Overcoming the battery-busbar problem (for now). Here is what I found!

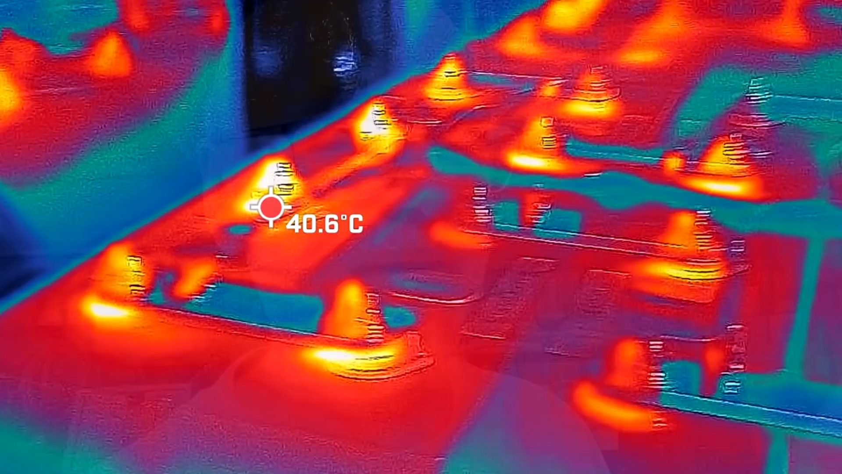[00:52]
On screen: spot 40.6°C
The terminals are heating up a lot and well and then I used one of these bus bars or one of Maddy's flexible bus bars here and there's no problem anymore.
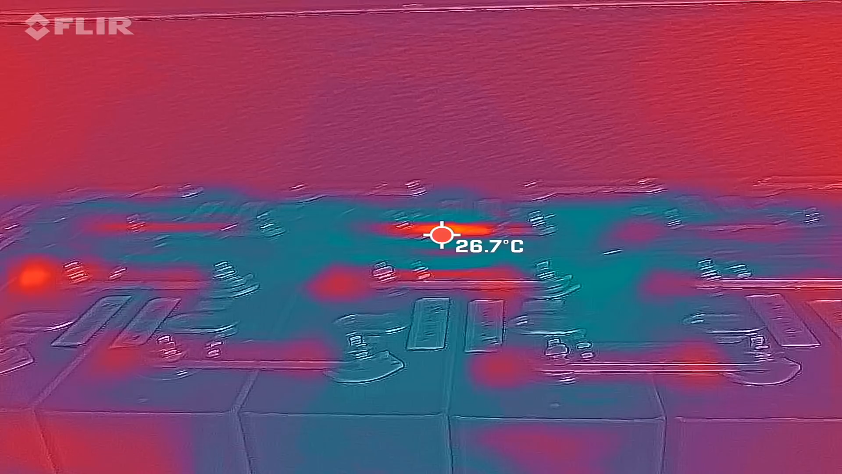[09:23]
On screen: spot 26.7°C
So let's have a look. We just started the test. I've got a little hot spot there.
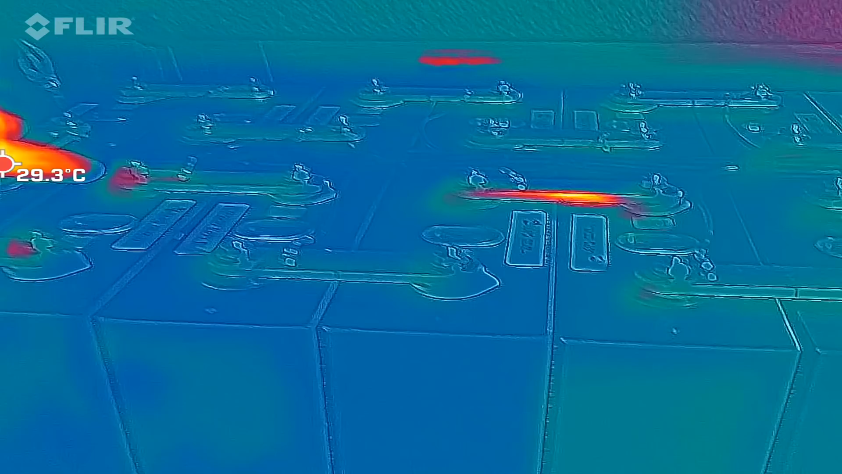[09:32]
On screen: spot 29.3°C
On this bus bar. And we've got one here.
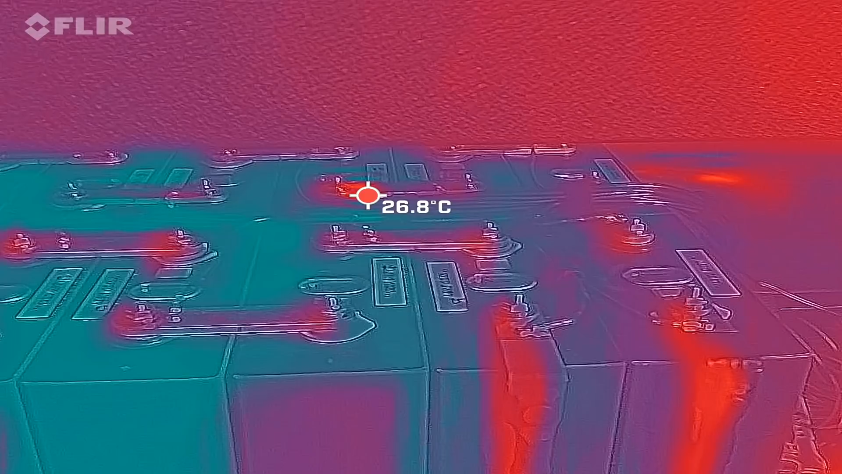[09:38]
On screen: spot 26.8°C
But everything else seems to be fine so far. This one is heating up a bit.
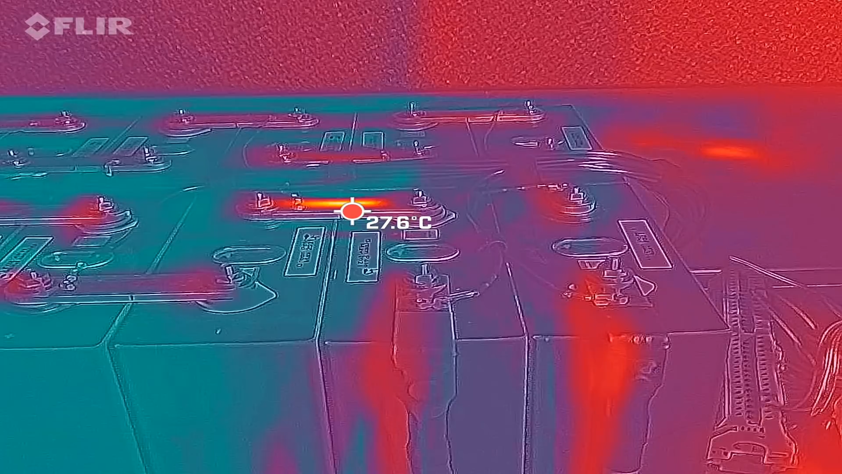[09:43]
On screen: spot 27.6°C
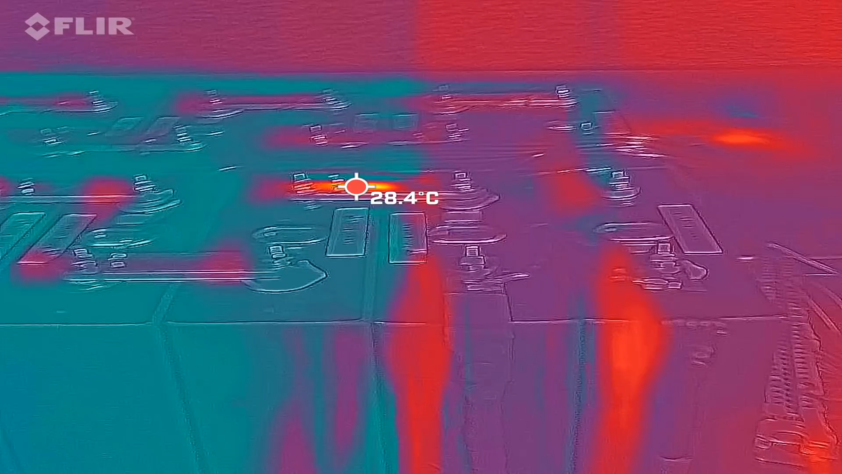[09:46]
On screen: spot 28.4°C
Okay, let's give it a few minutes. So yeah, these ones are cold, metal cold.
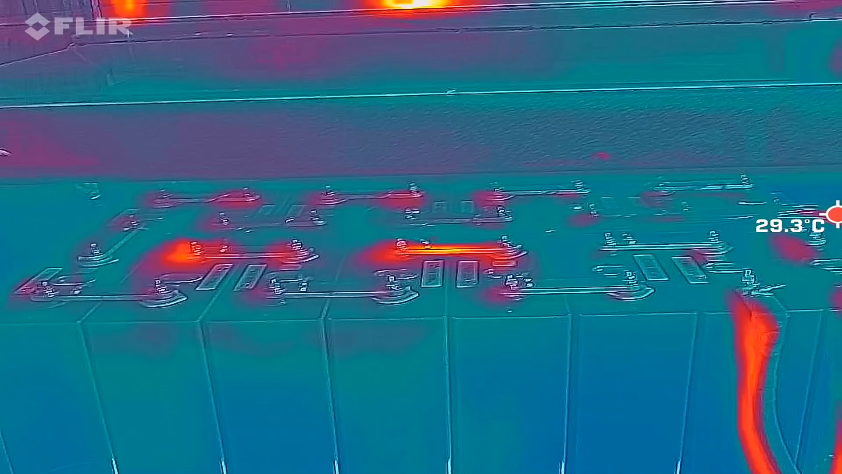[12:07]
On screen: spot 29.3°C
So let's see if I can get the battery in full on the picture.
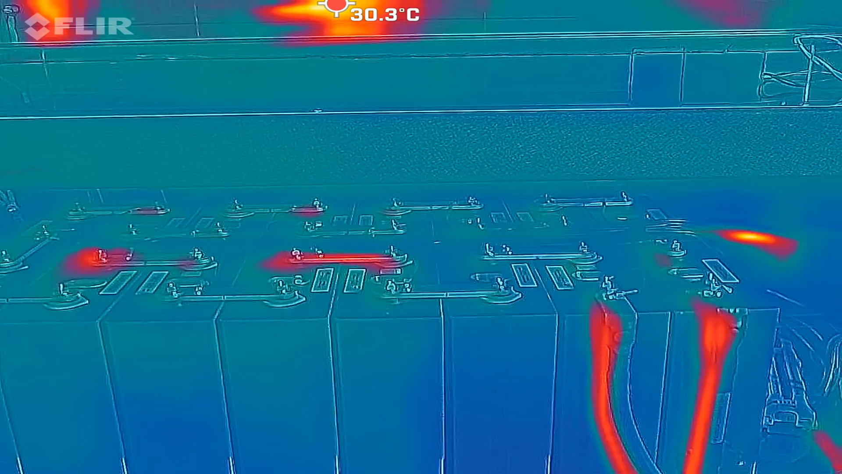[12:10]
On screen: spot 30.3°C
Yep, there we go. And we can see these two bus bars terminals are heating up a bit.
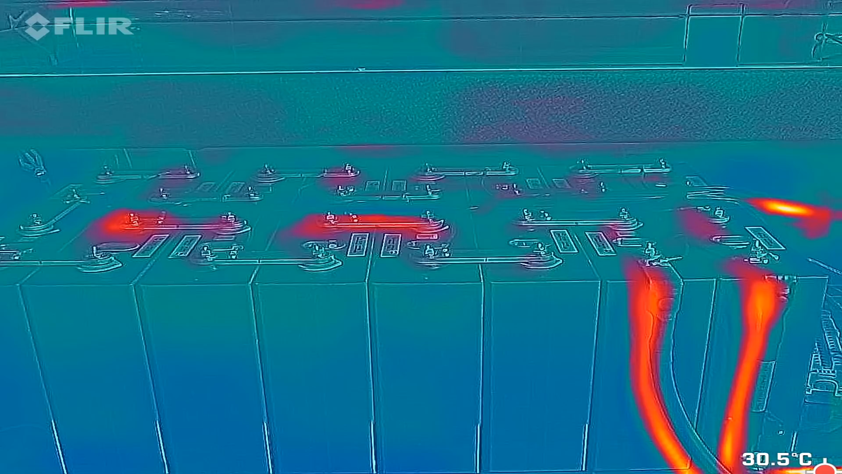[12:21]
Everything else seems to be a lot better.
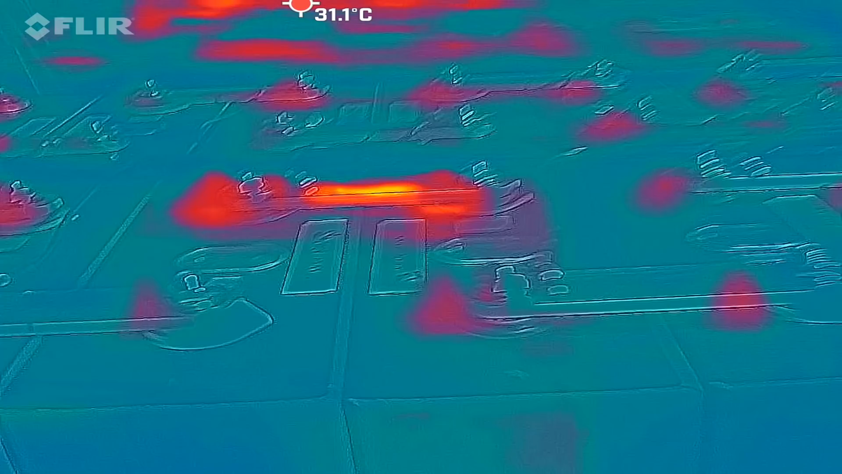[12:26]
On screen: spot 31.1°C
Okay, let's go a bit closer to these ones.
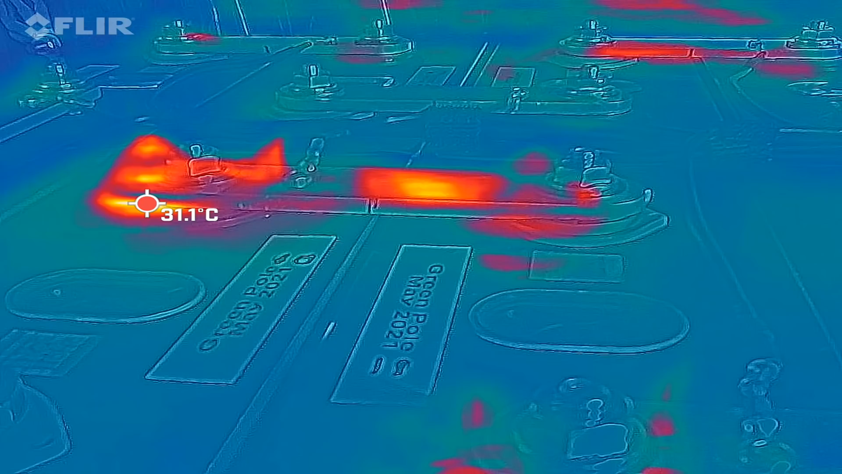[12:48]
On screen: spot 31.1°C
There, 31 the terminal. So something is still not right with this terminal here.
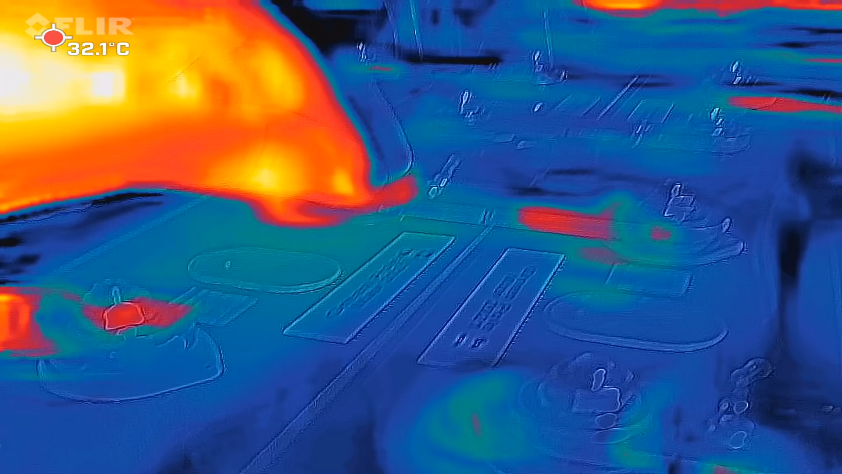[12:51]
On screen: spot 32.1°C
On this side of the battery.
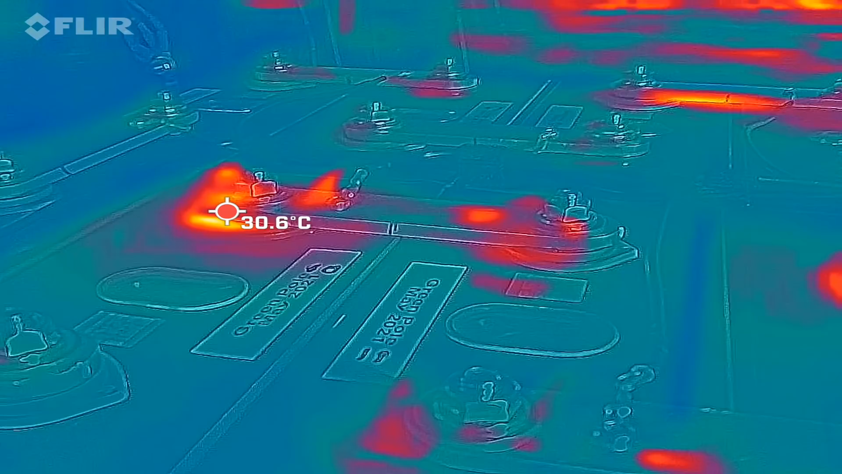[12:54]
On screen: spot 30.6°C
Yeah, it looks a lot better than before, right? We don't have the candles anymore.
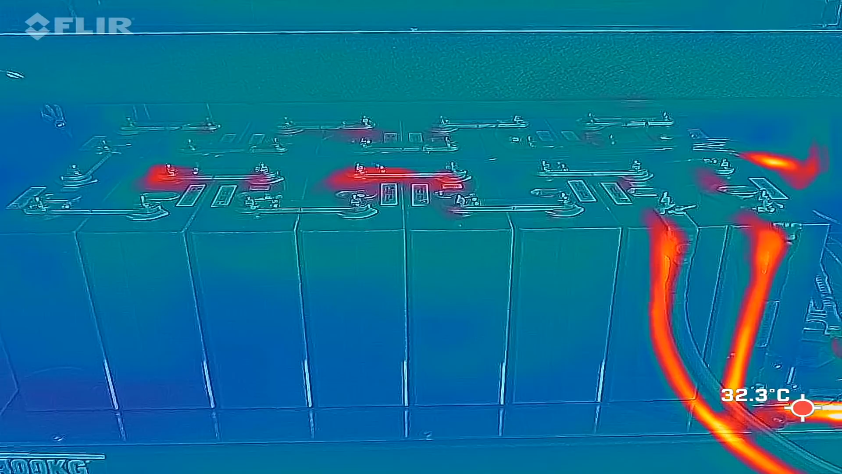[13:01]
On screen: spot 32.3°C
But I still need to work these two contacts again. These two bus bars. So it is only this terminal here with 32 degrees.